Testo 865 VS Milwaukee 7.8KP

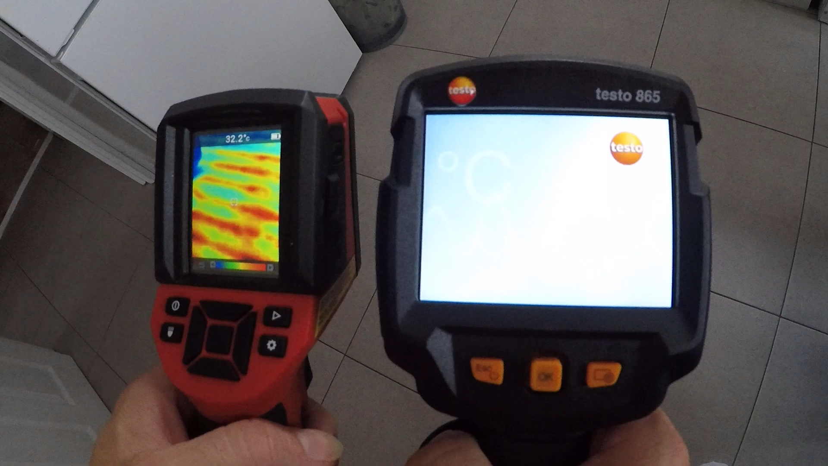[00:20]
see so Milwaukee is already on testo is loading the software let's see which one
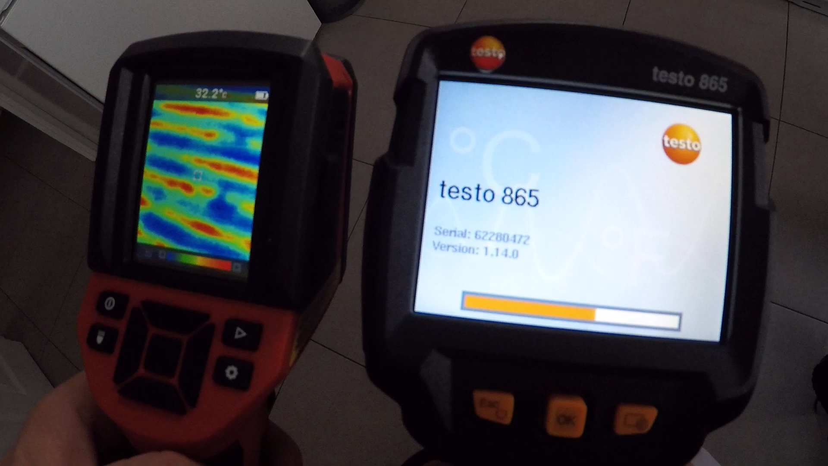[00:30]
it has the better resolution is doing a better job the price is similar so in my opinion you can see the test to have a wider screen yeah
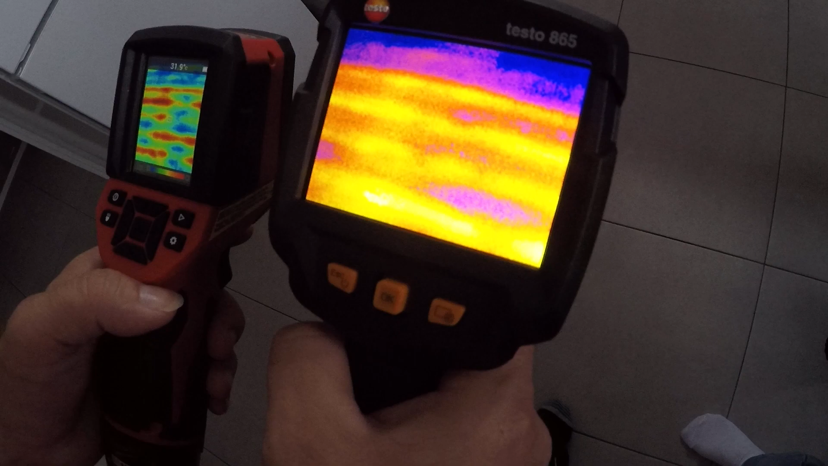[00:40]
you can see it can see better the underflow heating
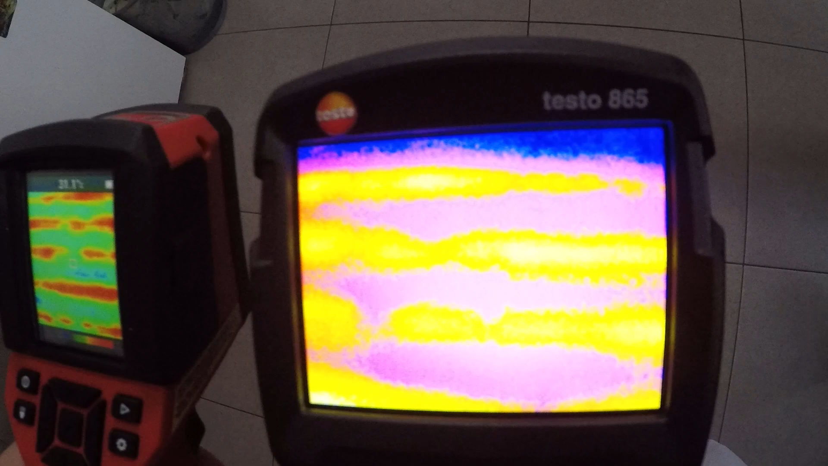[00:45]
this is overlay underflow heating by the way yeah look so my
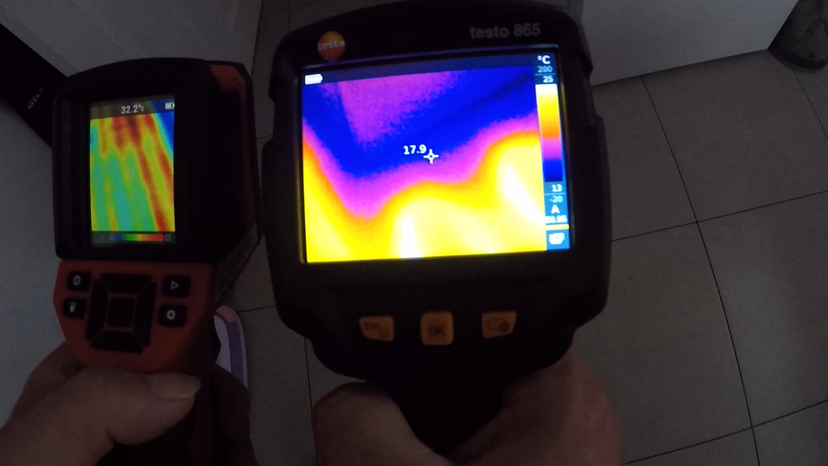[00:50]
opinion is a huge difference testo it can show you you know everything
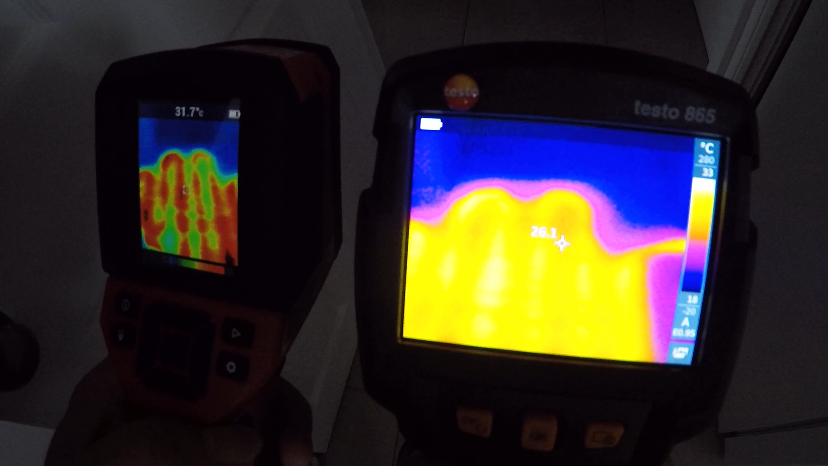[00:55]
On screen: scale top 33°C, scale bottom 18°C
better than Milwaukee like I said this is my opinion you can see for
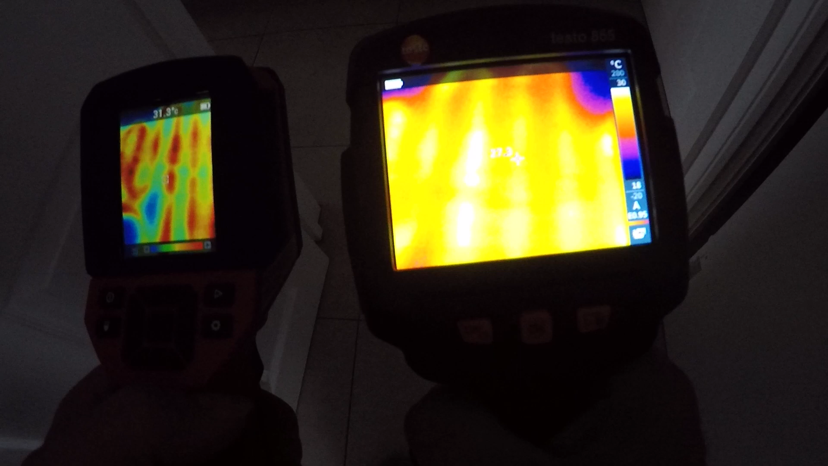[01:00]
yourself underflow heating underflow heating underflow heating and whatever is blue does finish
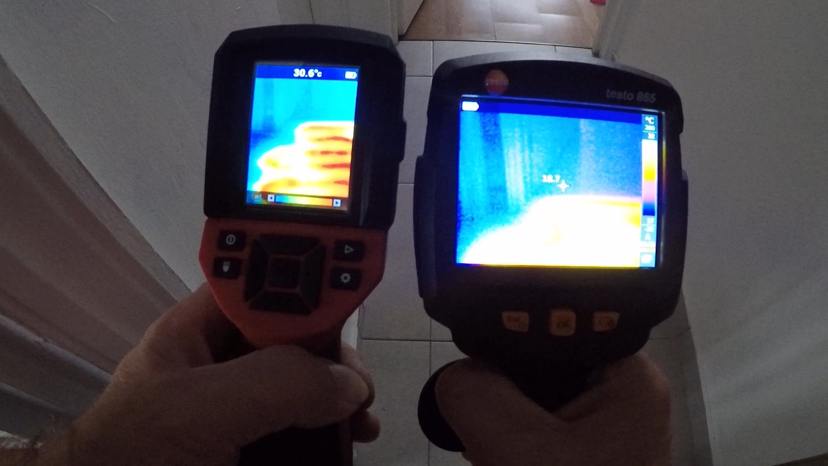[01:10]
whatever the underflow heating stops so let's go back
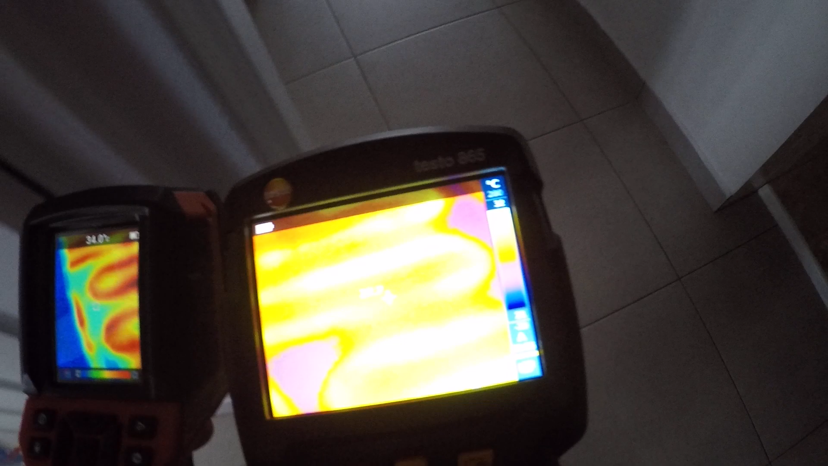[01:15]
and go into the underflow heating system let's
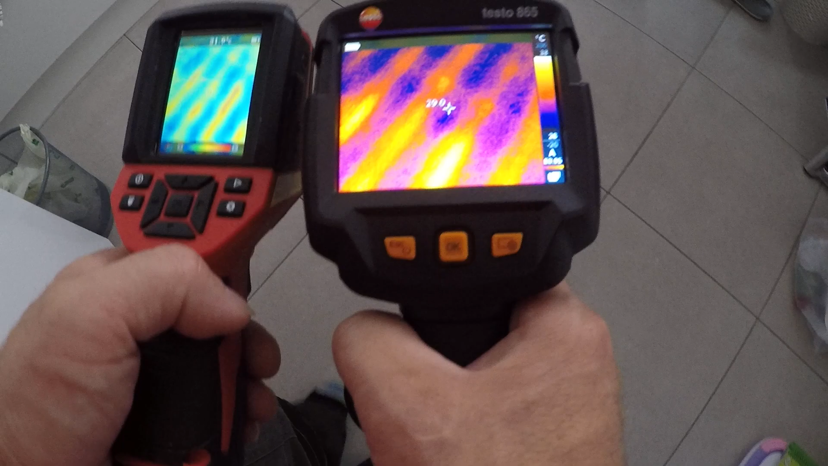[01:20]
go through here and then I'm gonna show you the pipes which they're coming
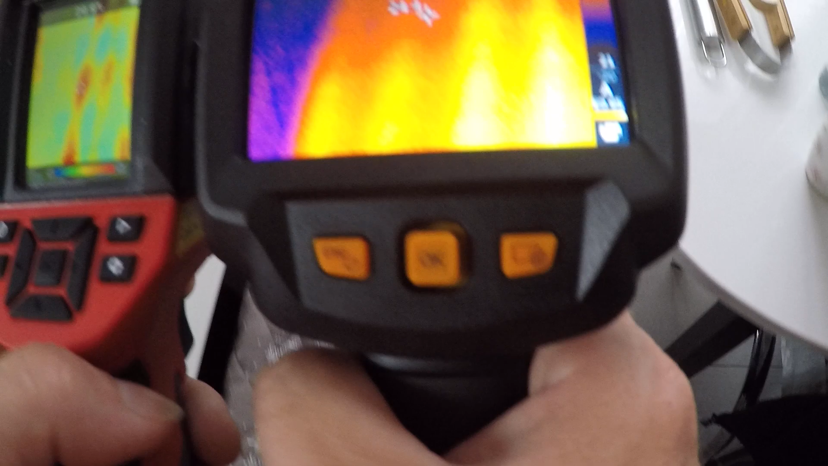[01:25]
through the wall yeah so we can see the box the pipes are coming from the ceiling they're going down to the manifold yeah you can see a huge difference testo speaking up my opinion better
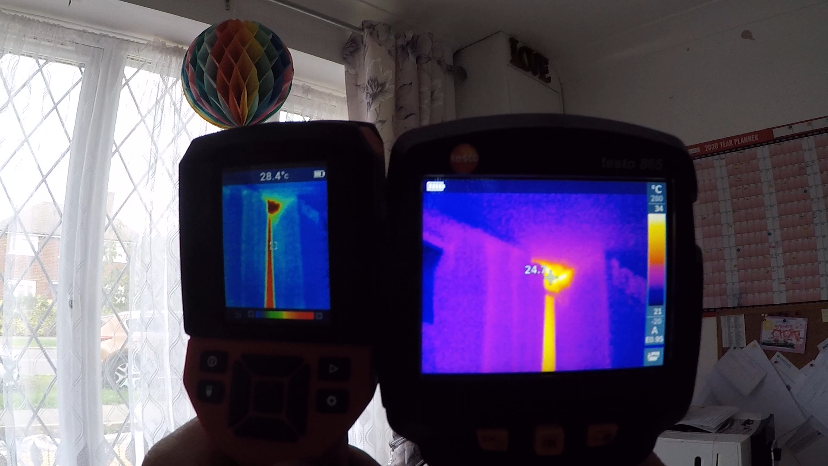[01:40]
the heat source so if we go
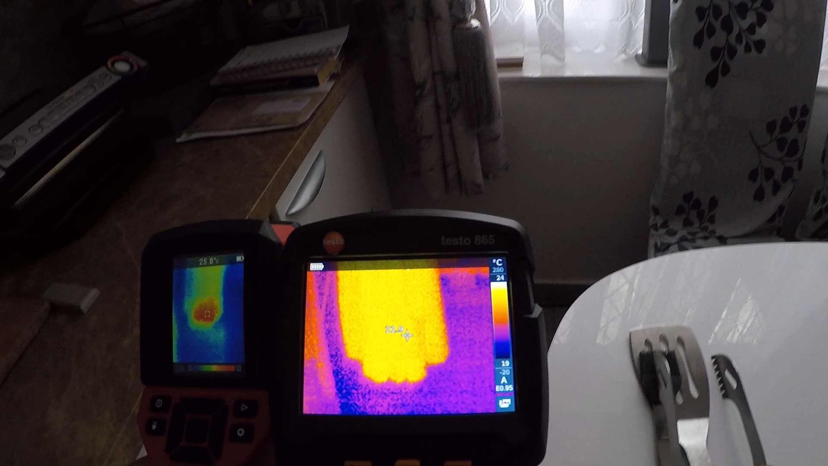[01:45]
back to normal even in here yeah you can see
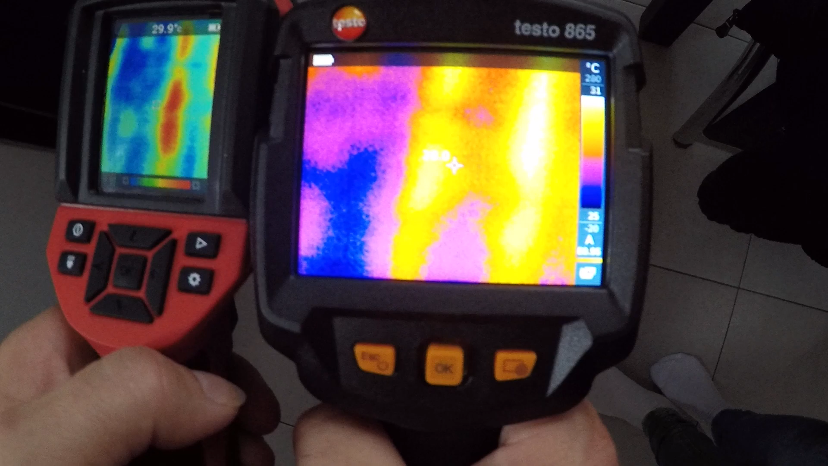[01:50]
now everything is hotter so you cannot really see the loops my opinion testo